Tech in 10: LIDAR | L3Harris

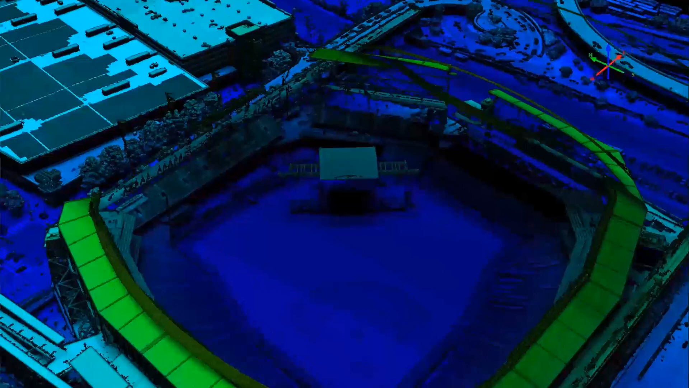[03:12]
Once we peel off the roof, it's actually revealed that the field was being prepared for a concert.
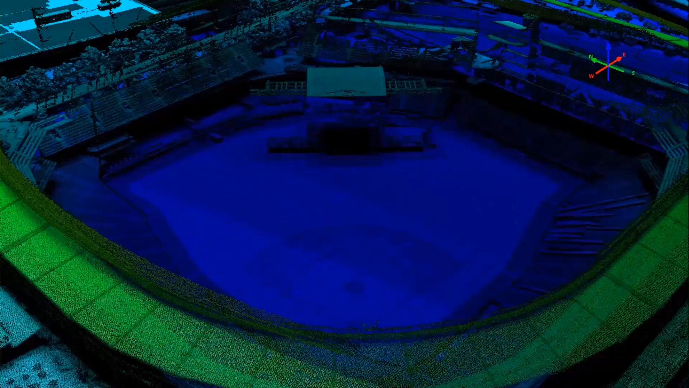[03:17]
You can see the stage in center field.
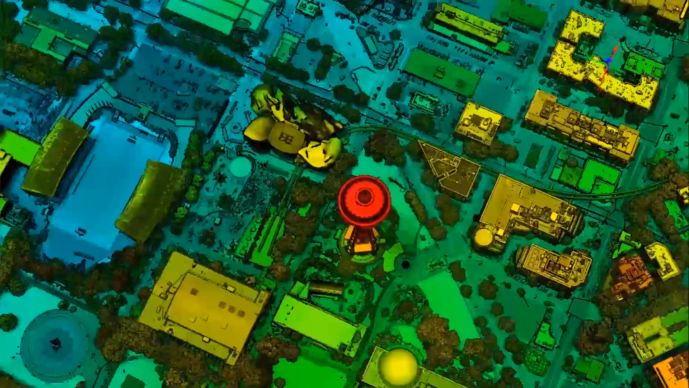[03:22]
On the other side of downtown Seattle, you'll find the Space Needle.
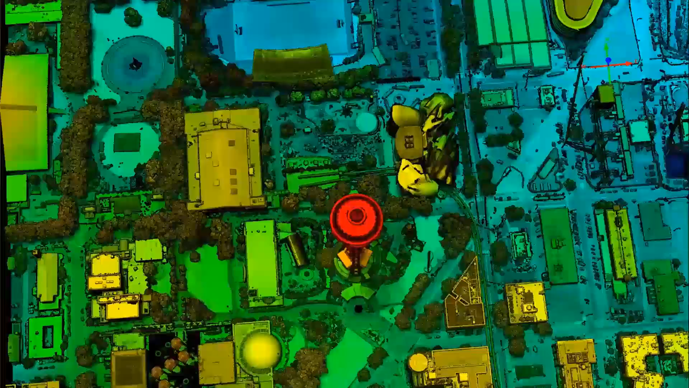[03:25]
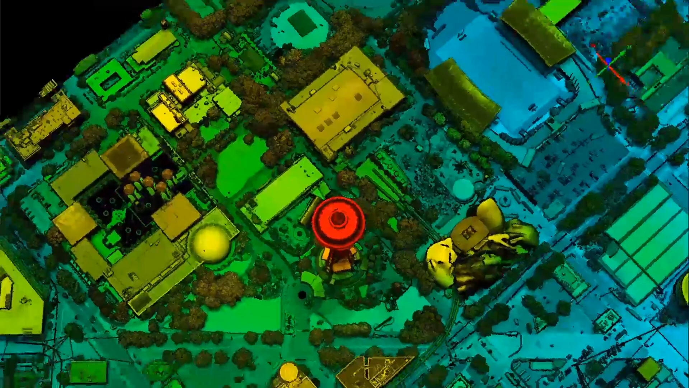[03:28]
The Space Needle is an observation that built in the 1960s.
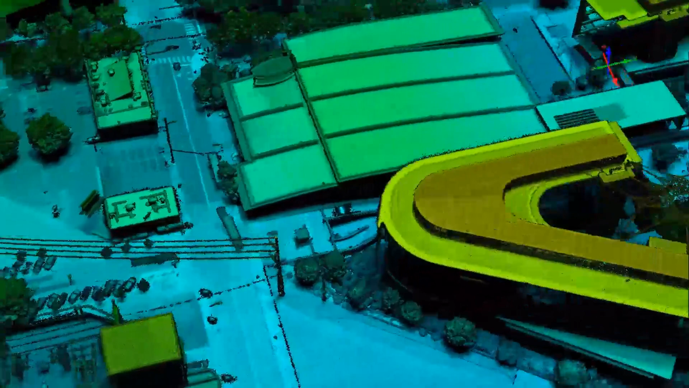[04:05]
too close to the power lens. Another interesting feature that we picked up is this art sculpture.
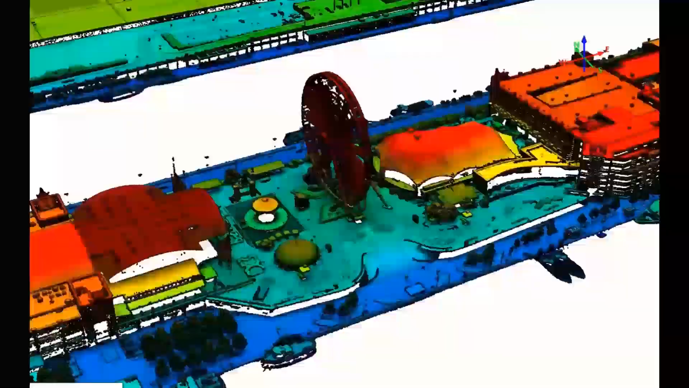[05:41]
The different colors relate to an object's elevation or how high it is off the ground.
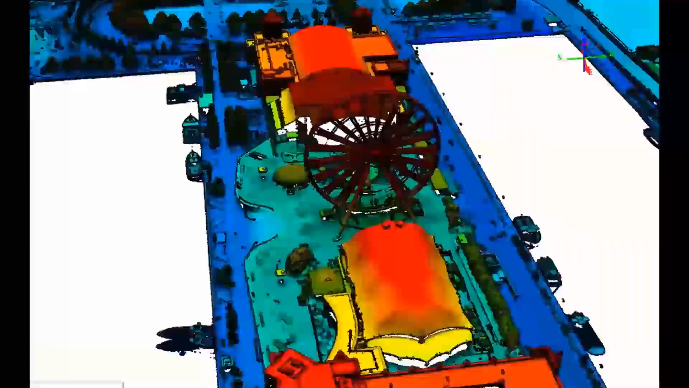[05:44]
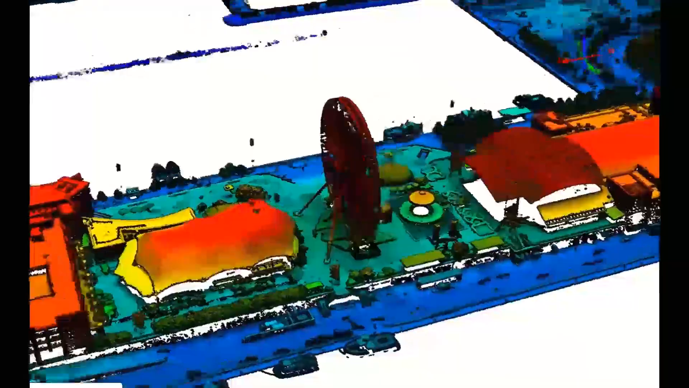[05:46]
The red and orange colors show high elevation where the dark blue and purple areas are low elevation.
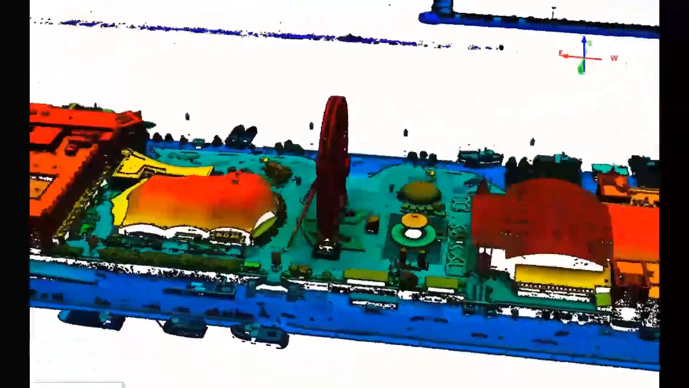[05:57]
In this clip you can see Soldier Field where
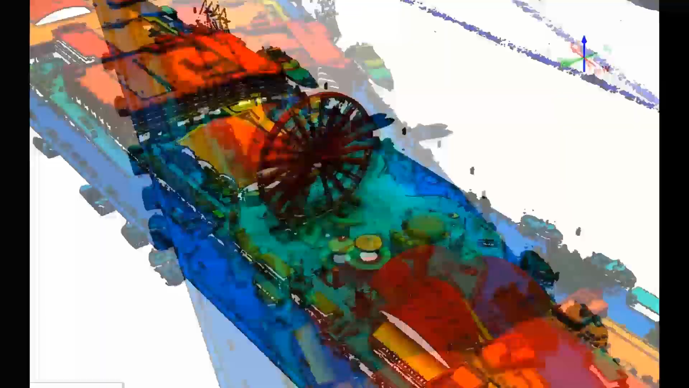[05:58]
the Chicago Bears football team plays as well as the famous Field Museum in the back.
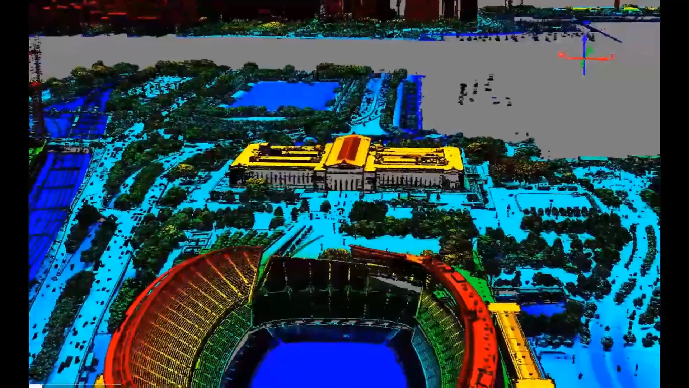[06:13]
Our 3D models are detailed enough to perfectly make out stadium features like bleachers and jumbotrons.